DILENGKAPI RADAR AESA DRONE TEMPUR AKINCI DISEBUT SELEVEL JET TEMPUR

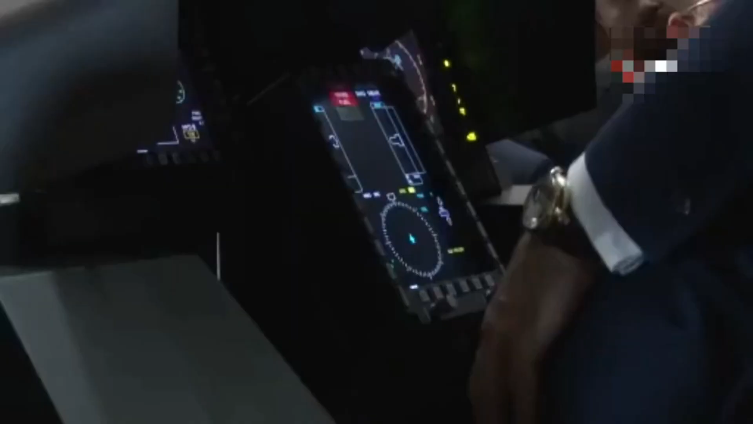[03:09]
radar AESA ini ikut andil dalam misi udara ke udara maupun udara ke darat Dan menjadikannya multifungsi Bahkan Eurasian